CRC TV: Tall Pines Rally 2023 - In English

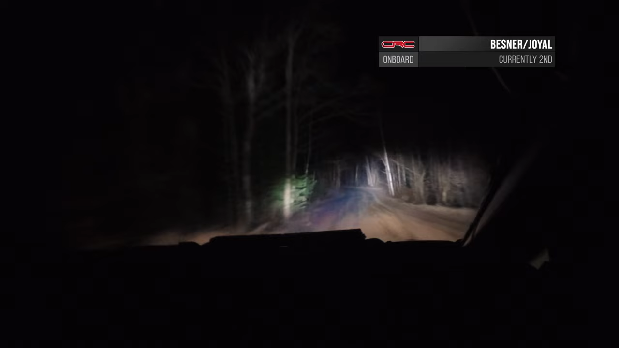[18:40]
the veterans know that hitting the top spot on the podium would take a miracle. But with Moreau back up to seventh, they'd need to win to lock up the 2023 championship today. Besner knows that the risk is too great and the roads are too slick to make the attempt, and they settle for second place points.
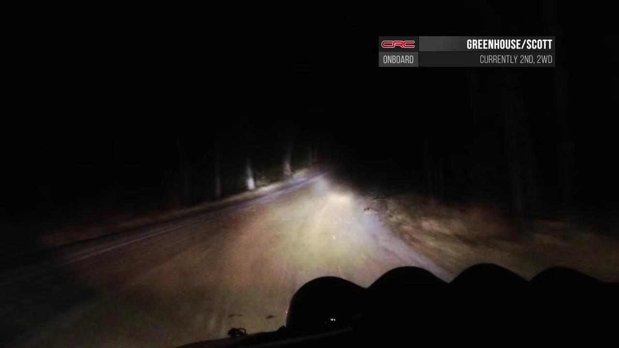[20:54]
Until today. Second place makes them the 2023 Two-Wheel Drive Canadian Rally Champions.